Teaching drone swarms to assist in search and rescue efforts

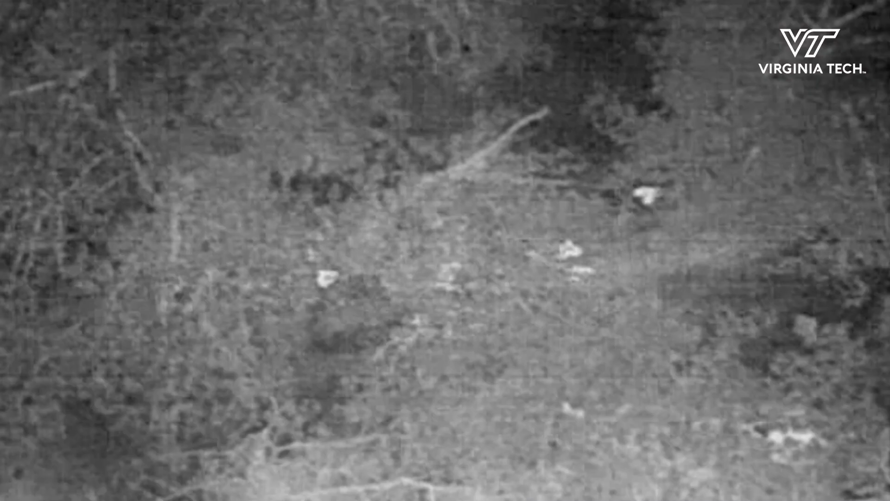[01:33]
tough but with thermal with sparse canopy you can actually see somewhat through the canopy and see those hot bodies